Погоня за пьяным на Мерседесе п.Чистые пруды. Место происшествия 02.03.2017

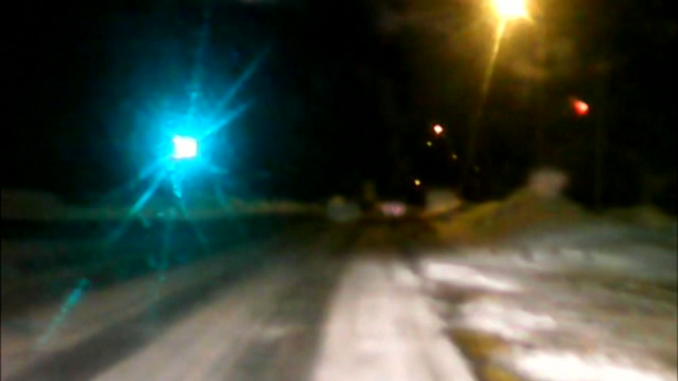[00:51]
На улице Потребкооперации активисты ночного патруля заметили Мерседес, водитель которого был пьян. Известно, что к этому времени его уже искали сотрудники ДПС. Пошел на лесную на Учхоз. На высокой скорости на Учхоз уходит. Водитель Мерседеса поехал настолько быстро, что через несколько секунд общественники потеряли его из вида. Где тачка? Малейко потерялись сейчас. В Чистую пруду уходим. С улицы Лесной Лихач направился на улицу Мостовицкую в Чистых прудах. Мерседес движение начал. Серега. Мерседес движение начал.
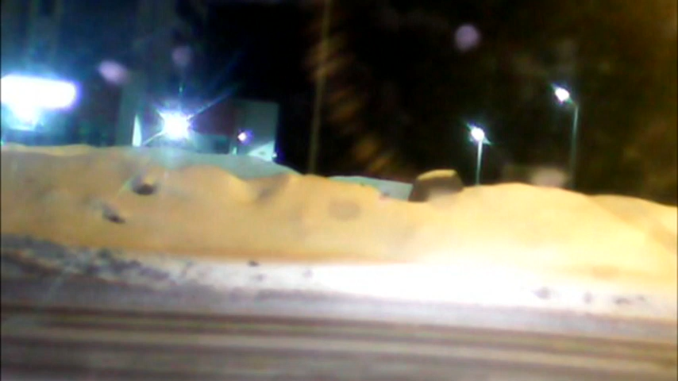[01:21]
Выезжает налево на Чистопрудненскую. Повернул налево в сторону Украинской. У очевидцев сложилось мнение, что водитель иномарки искал магазин.
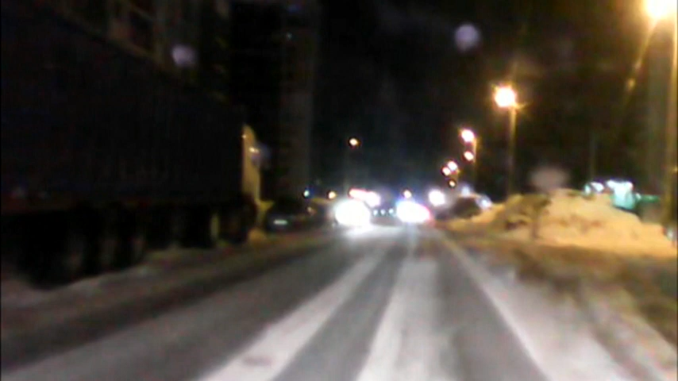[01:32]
Мерседес подъезжает к Украинской, встает перед светофором, заворачивает во дворы к пятерочке. Вскоре к преследованию Мерседеса подключились сотрудники ДПС. Водитель во второй раз подряд не подчинился их требованию об остановке.